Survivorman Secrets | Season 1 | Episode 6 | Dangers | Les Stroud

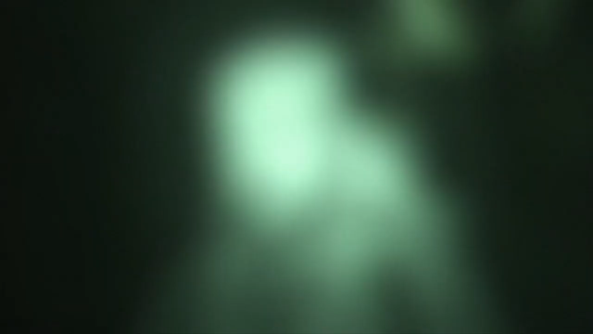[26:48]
Not very far from my hut. It was a jaguar. I watched him for a while. He watched me.
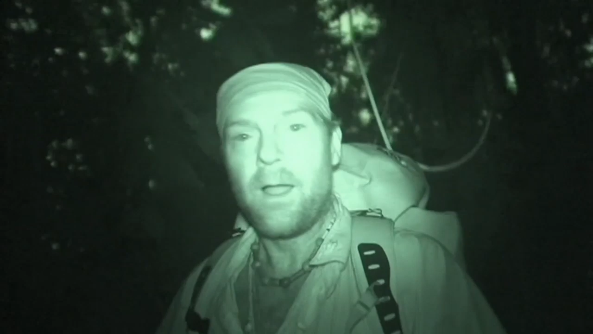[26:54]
I yelled. I used my whistle. And fortunately, he didn't even flinch.
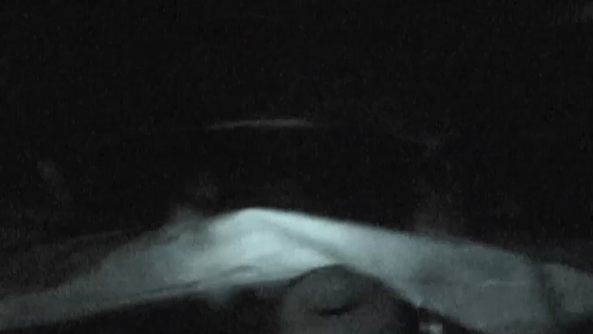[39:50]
It's really coming down out there. I'm just blowing like crazy.